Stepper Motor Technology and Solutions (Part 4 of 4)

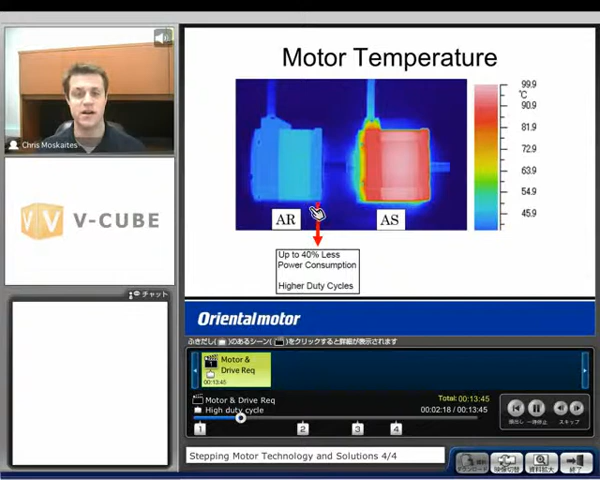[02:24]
On screen: scale top 99.9°C, scale bottom 45.9°C
So we can use it for higher duty cycles. And we'll see that one's in this blue range here. The, you know, maybe 40 to 45 or 50 degrees Celsius range. So much cooler temperatures. That's going to equate to longer duty cycles. Also longer life of the motor. So a couple examples here. Number one, we ran the motor.